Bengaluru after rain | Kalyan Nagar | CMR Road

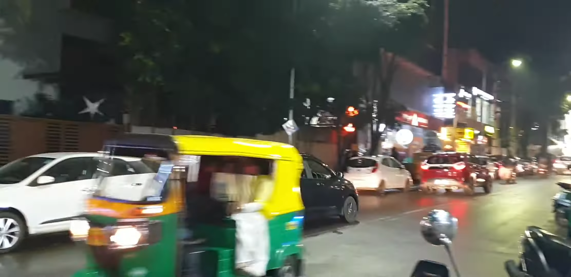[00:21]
Lots and lots of lights from all the shops and vehicles. This place is a really delight to actually be at. So this Rigasto is a new shop that actually opened recently.